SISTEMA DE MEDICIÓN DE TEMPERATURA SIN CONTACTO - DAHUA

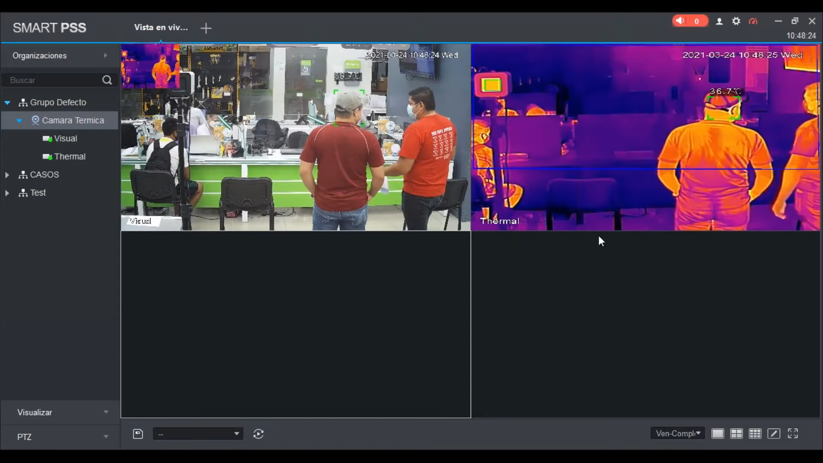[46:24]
y la segunda es el sensor o cámara digital tradicional, ¿no? Vamos a verlo mejor en pantalla completa.
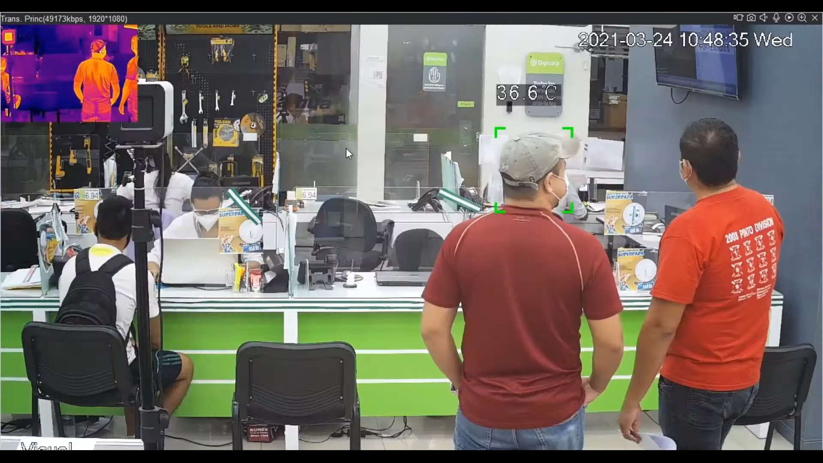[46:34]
Pueden ver acá sobre la imagen normal, que de hecho nos está tomando también que el ambiente está a 23,9 grados Celsius. ¿Esto por qué? Porque en nuestro showroom tenemos un ambiente controlado, ¿no? Con aire acondicionado. Ahí, por ejemplo, las personas, este señor de gorra, está con una temperatura de 36,5 o 6 grados, oscila, ¿no? Su temperatura. La otra persona a su lado, de igual manera, 36, 5, 6, 7, 8, eso dependiendo.
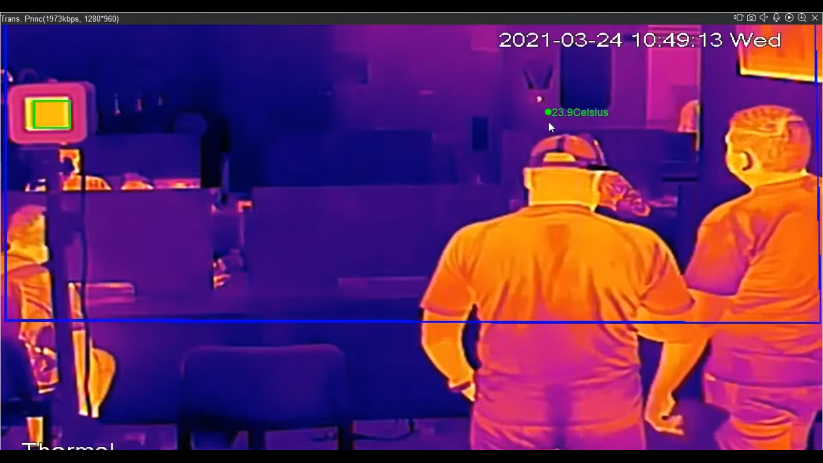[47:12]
On screen: spot 23.9°C
Incluso si se dan cuenta, estando de espaldas de estas personas, la cámara hace la detección de temperatura. Y vamos a ver la imagen térmica. Acá, como pueden apreciar, esta cajita o este cuadro
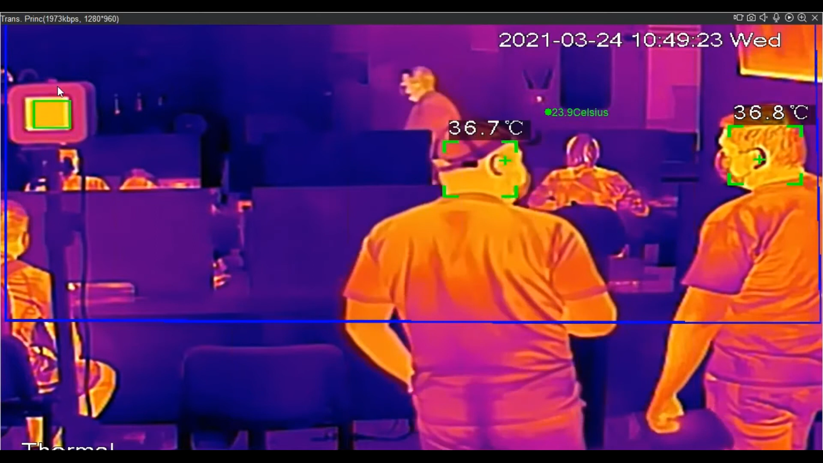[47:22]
amarillento que se nota por acá es el black body, que está a una distancia de 3 metros justamente, el cual la cámara está tomando de referencia para hacer la medición de temperatura.
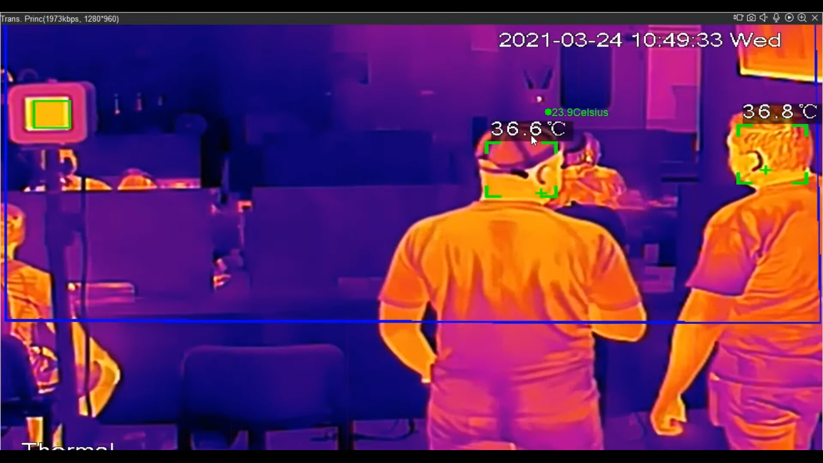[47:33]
Ahorita, por ejemplo, pueden apreciar que hay dos personas solamente y a las dos le estás haciendo justamente la medición de temperatura en simultáneo, ¿no?
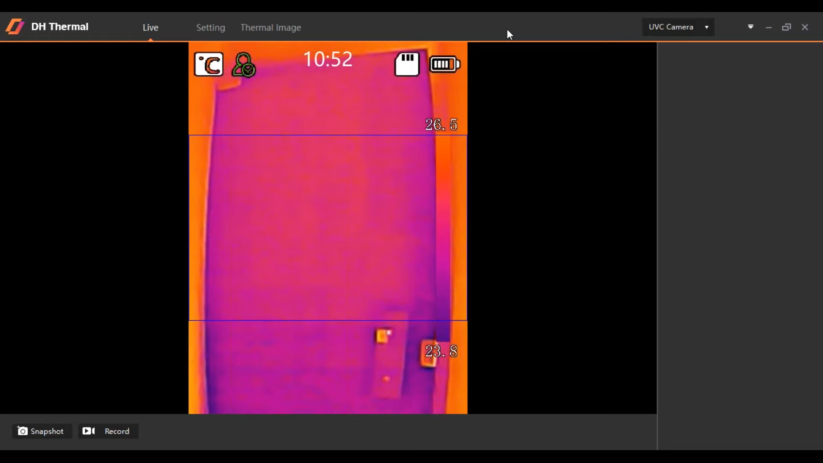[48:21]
Ok. Voy a abrir la puerta un segundito. Ya. Aquí, por ejemplo, pueden apreciar, ya tenemos una imagen térmica, de hecho, de las luces, incluso que se pueden apreciar aquí en el techo. Tenemos la temperatura al fondo, como pueden ver, del monitor que tenemos de nuestro showroom.
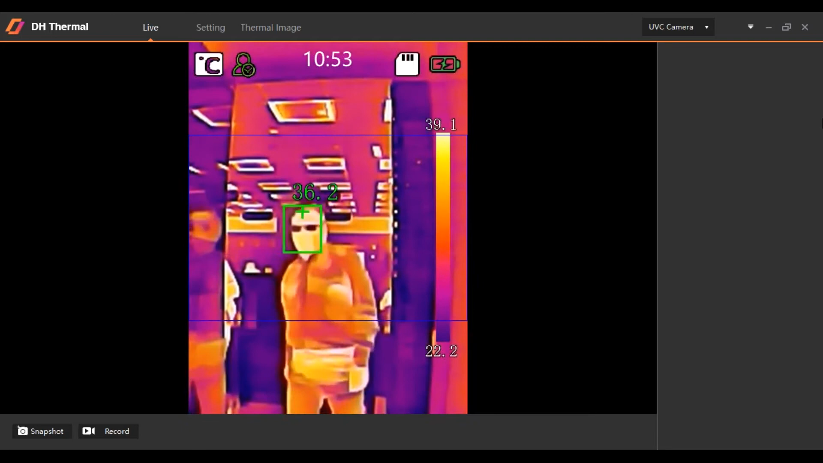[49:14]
En este momento yo voy a pasar delante de la cámara.
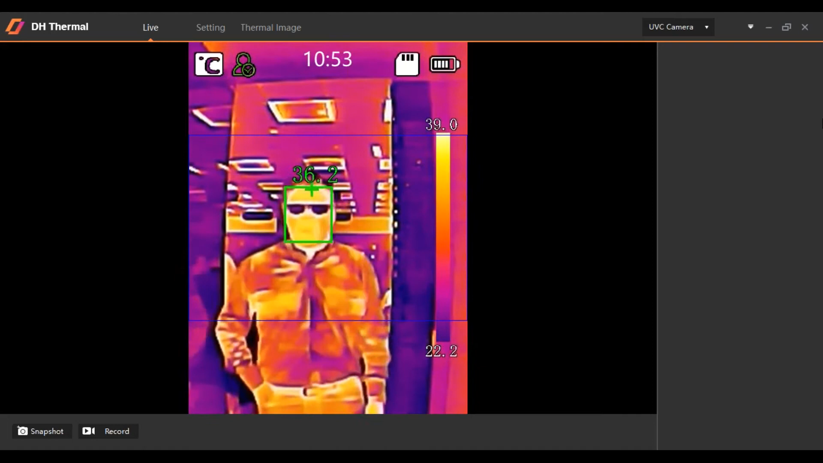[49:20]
Ok, se pudieron apreciar ahí la imagen. Lo único que detecta es la forma de mi cabeza, por ejemplo. Porque el equipo sabe que es una persona y es solamente la temperatura que hace la toma de la muestra, ¿no? Voy a poner al lado mío justamente el cargador de mi computadora.
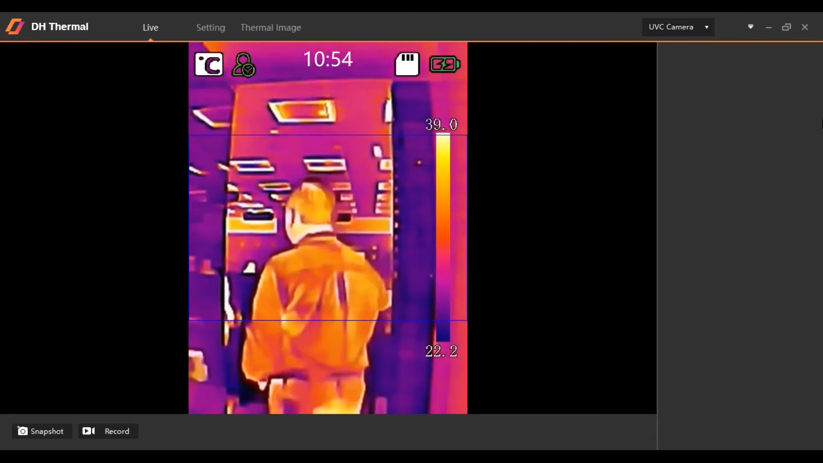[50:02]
está caliente, para que puedan apreciar cómo toma la alerta, ¿no?
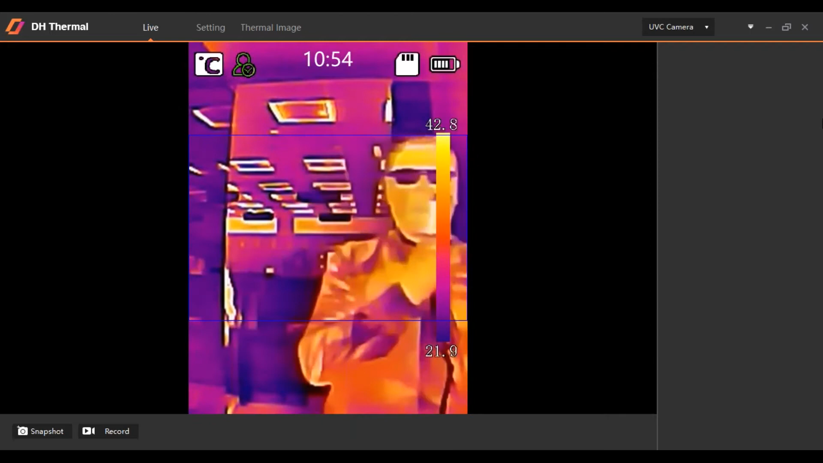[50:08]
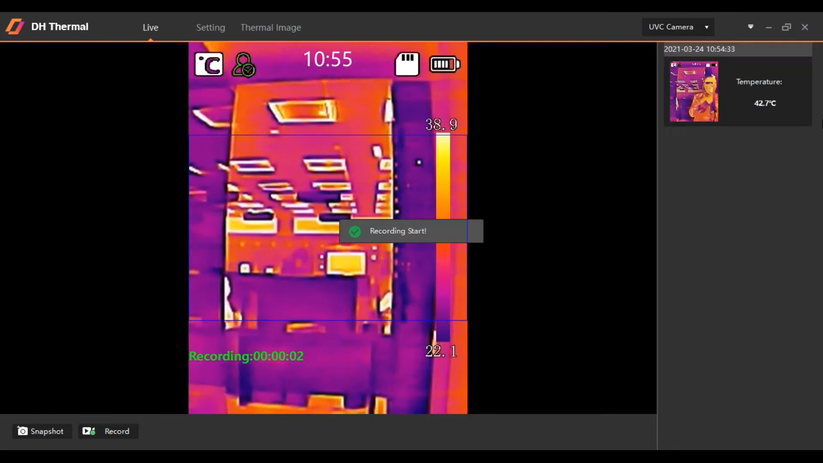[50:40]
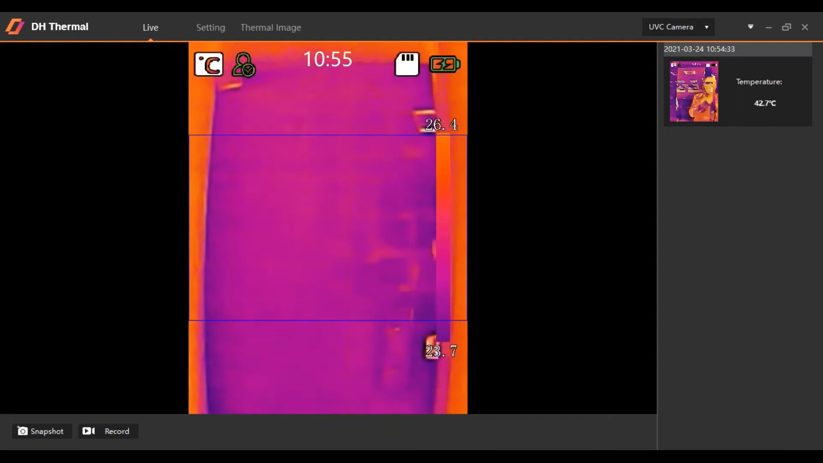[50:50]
Ok, como pueden observar ahí, cuando yo puse delante de mi cara, lógicamente, mi cargador de la computadora, detectó lo que era la temperatura, ¿no? Porque si fuera el objeto solo, la cámara lo rechaza, es decir, no toma en cuenta, no hace la medición de temperatura del producto. Y bueno, cuando hizo la detección, por ejemplo, aquí en el lado derecho, como pueden apreciar, voy a dar dos clics.
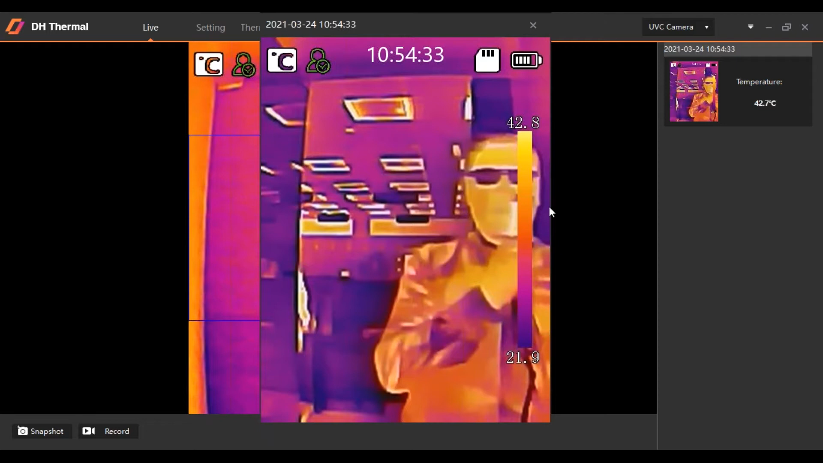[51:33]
Hace el snapshot o la captura del instante donde se cruzó ese punto de temperatura alta, ¿no? Que en este caso, por lo visto, mi cargador está a 42 grados centígrados. Entonces, este software les ayuda a tener un registro de todas las personas que van ingresando junto con la fecha y la temperatura que ha detectado esa persona, ¿no? ¿Esto para qué? Para tener una referencia, por ejemplo, la temperatura. De los diferentes usuarios que vayan ingresando quizás con fiebre, ¿no?